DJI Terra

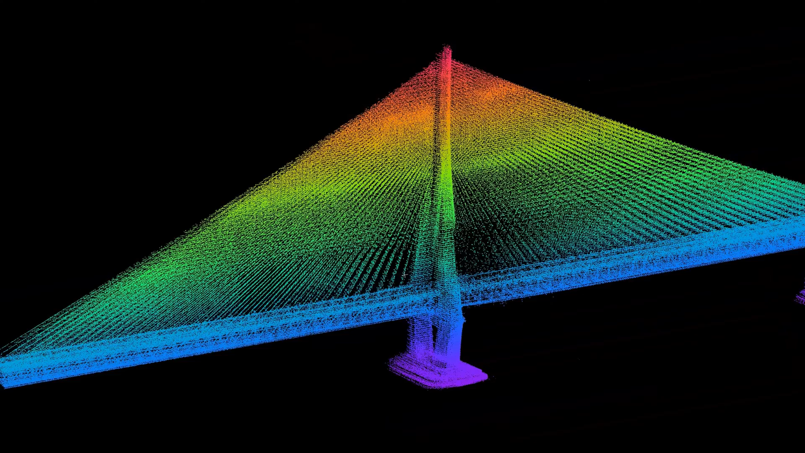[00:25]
it's time to see how you can elevate post-processing for your projects.
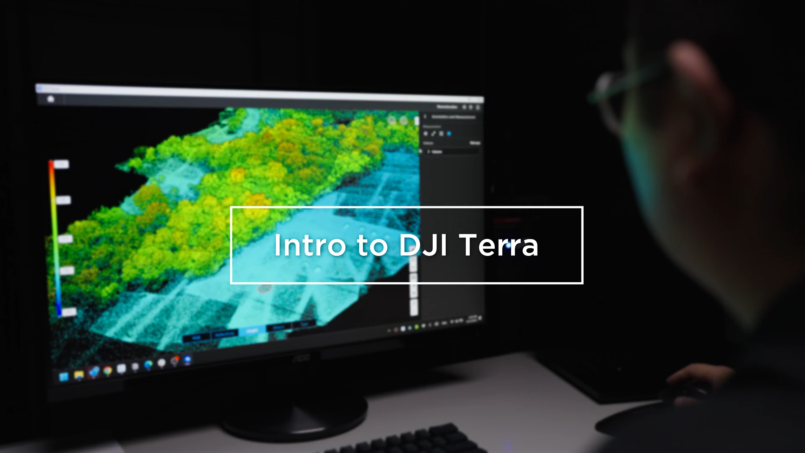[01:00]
To stitch together photos into our desired output, a photogrammetry engine is needed. The engineering efforts under the hood of the DJI Terra engine have focused on refining algorithms,
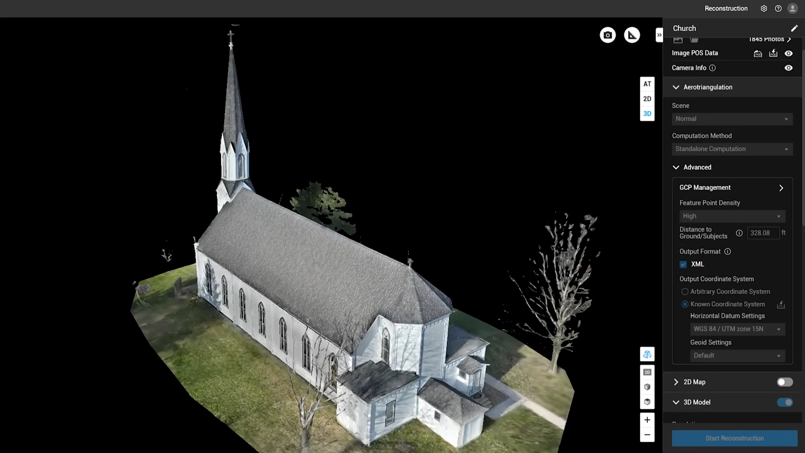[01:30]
While for 3D models, DJI Terra processes an average of 700 Mavic 3 Enterprise photos per hour.
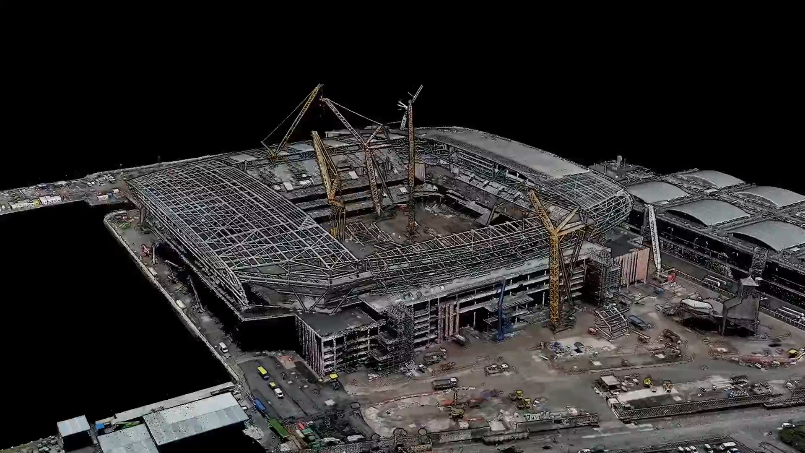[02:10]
representation of the Earth's surface and its features, even in areas with dense vegetation.
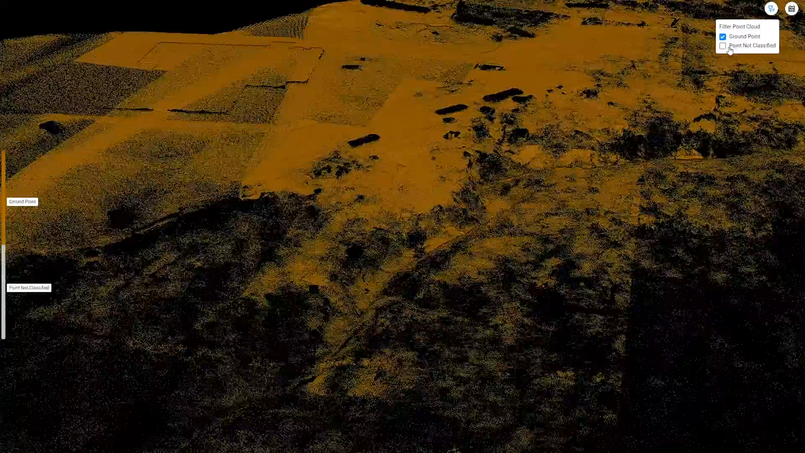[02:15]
DJI Terra offers free LiDAR processing and tools for the L2,
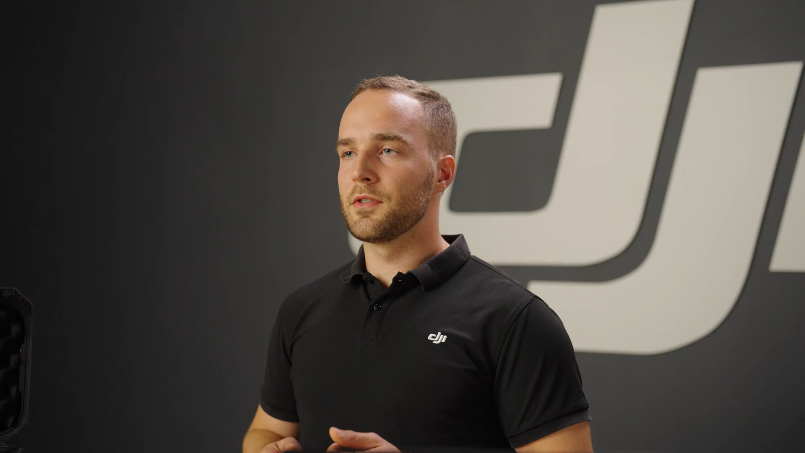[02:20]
unlocking new possibilities for your projects.
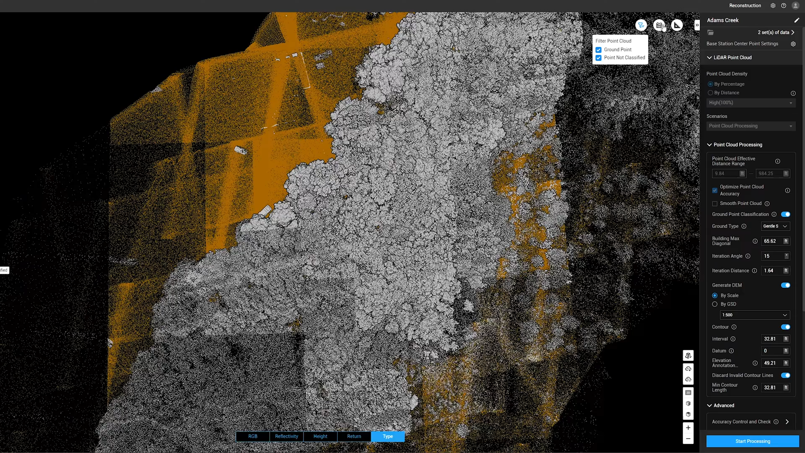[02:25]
Though the DJI LiDAR payloads can collect both photogrammetry and LiDAR data,
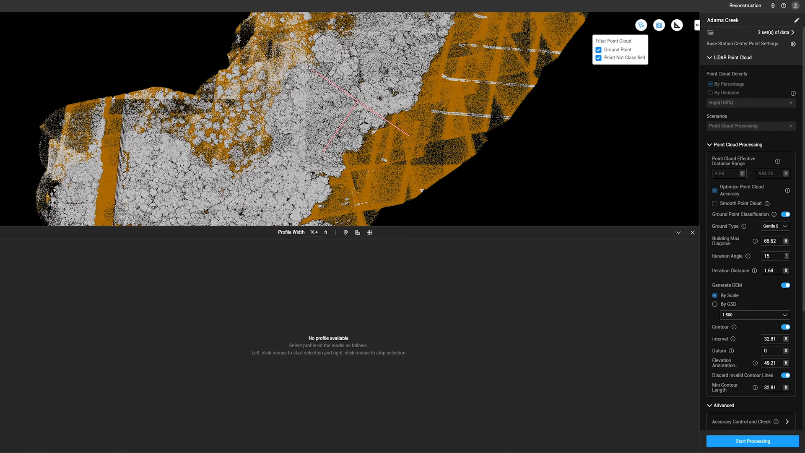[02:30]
you can see the value of LiDAR in this vegetated area when trying to determine the details below the vegetation.
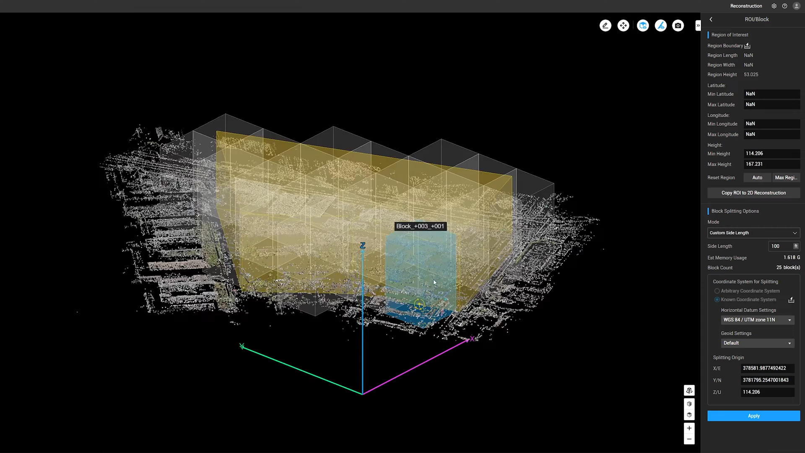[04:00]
This speeds up processing and provides a clean output based on the boundaries set.
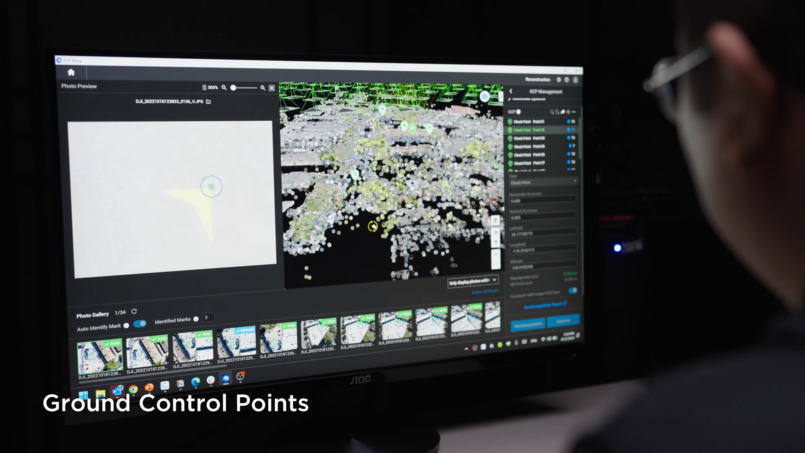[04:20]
DJI Terra even has the auto-tagging capabilities to speed up the process.
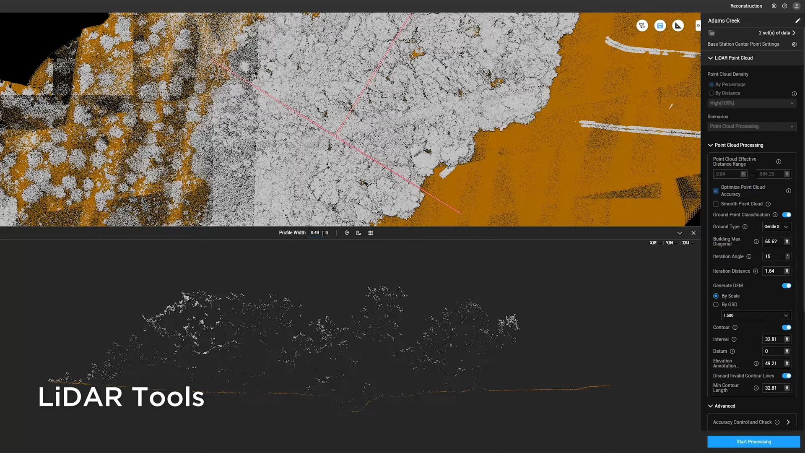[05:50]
After processing, you can assess the thickness of the point cloud layer by examining the elevation profile and directly taking measurements within DJI Terra. After processing, DJI Terra generates comprehensive reports outlining the methodology and metrics used.
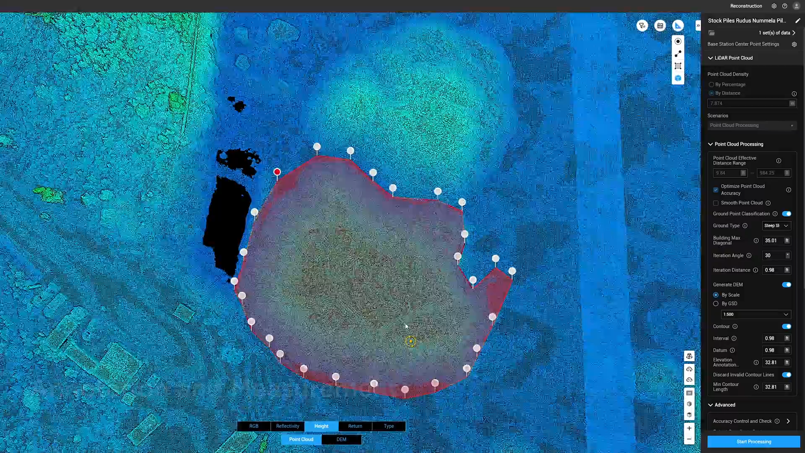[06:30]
DJI Terra provides an array of tools for taking quick distance, area, and volumetric measurements directly on your 2D maps or 3D models.